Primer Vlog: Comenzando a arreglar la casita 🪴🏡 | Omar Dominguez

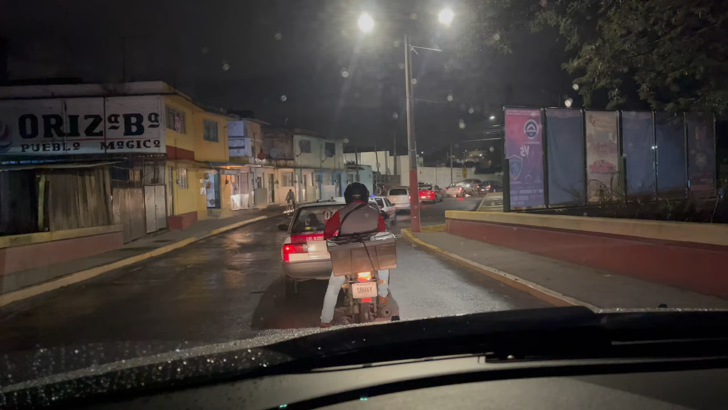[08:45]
Aprovechando el tráfico. Bueno. Que hay muchos carros. Vean cómo ya está de oscuro.